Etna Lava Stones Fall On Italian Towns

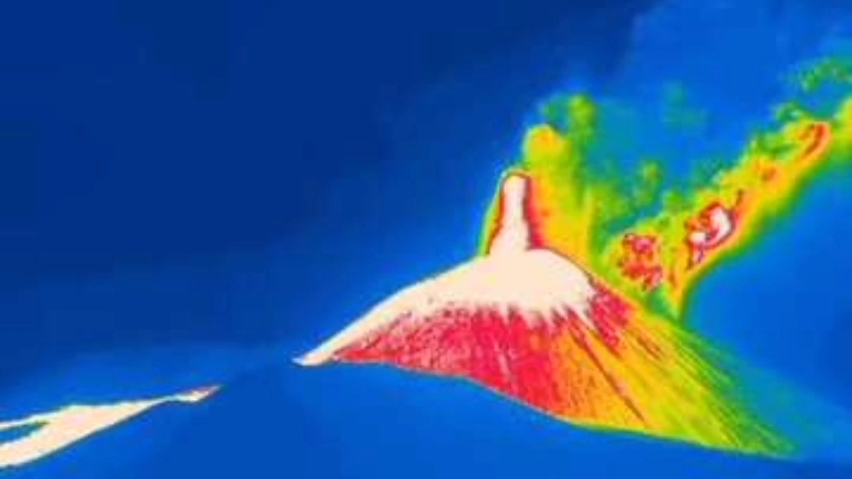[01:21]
image shows which part parts are the hottest parts and and you can see the of course the tip of the volcano where the eruption is happening is hottest just just just just just just just Thank you.